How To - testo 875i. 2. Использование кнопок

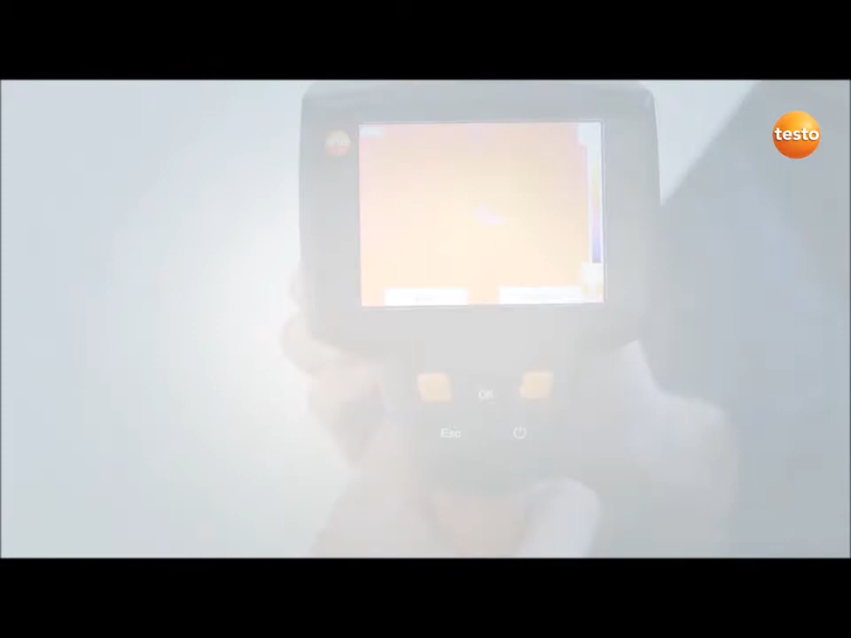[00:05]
Тепловизор TESTA 875i очень прост в использовании. Управление осуществляется при помощи пяти кнопок. Включается и выключается прибор нажатием кнопки ON-OFF. Пятипозиционный джойстик используется для навигации по меню.
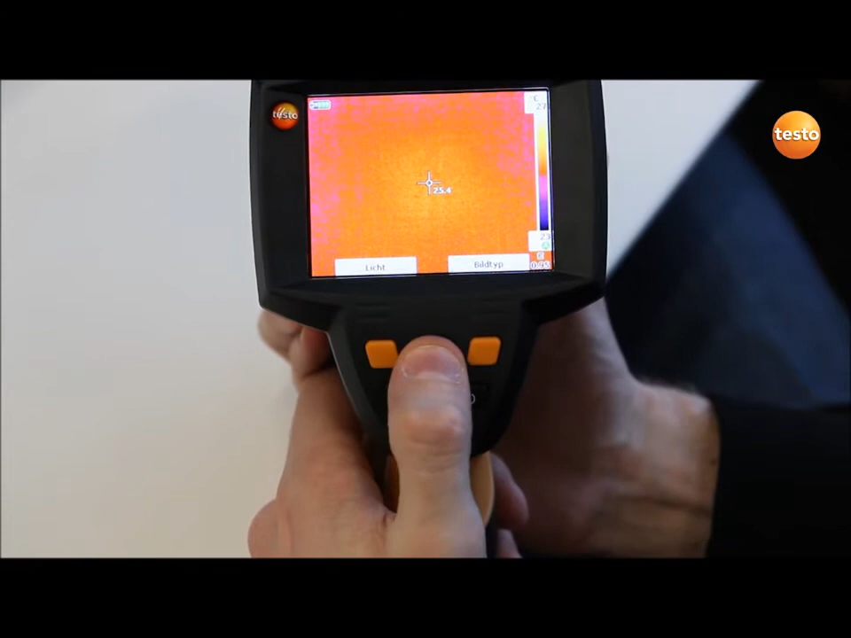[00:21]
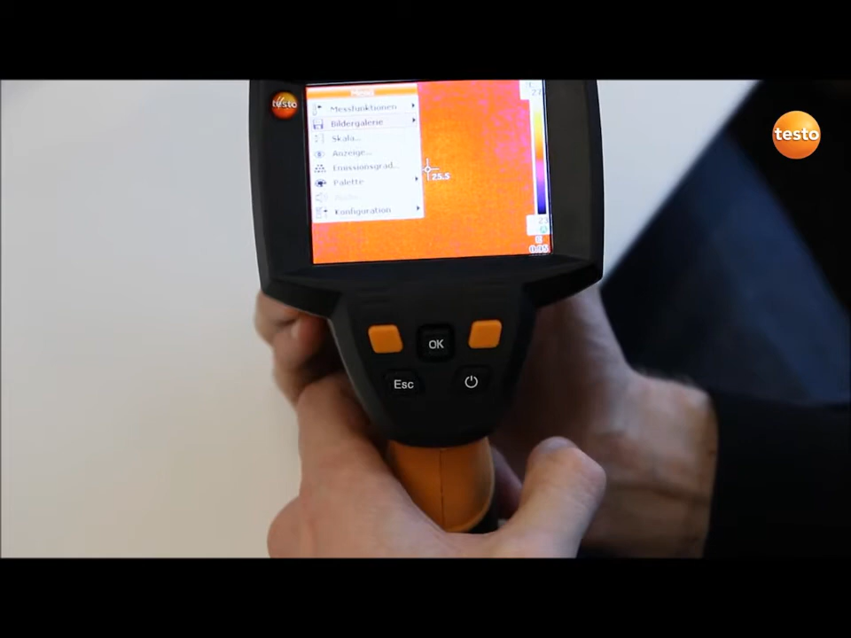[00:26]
Кнопка Escape предназначена для возврата к исходному экрану.
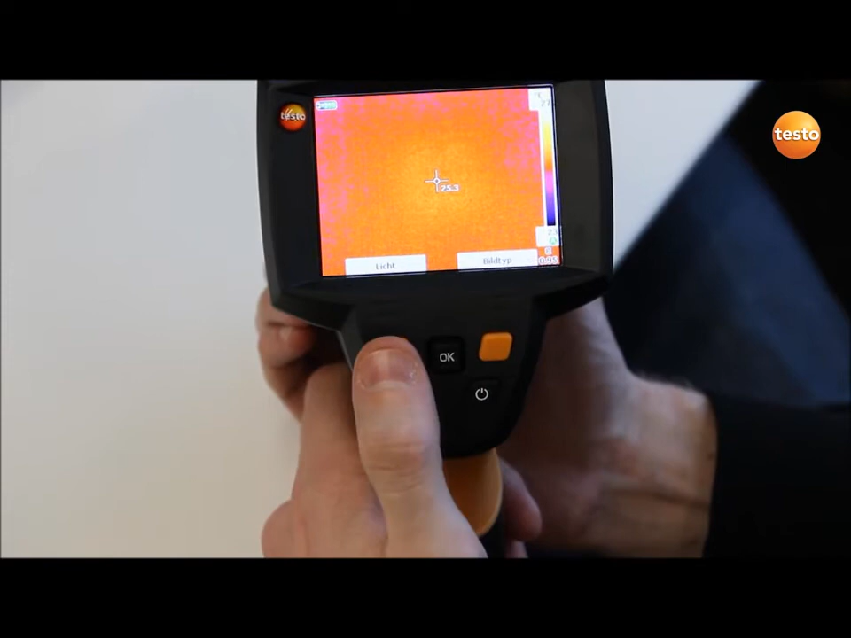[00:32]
Также тепловизор имеет две кнопки, которые могут быть запрограммированы для быстрого доступа к одной из функций.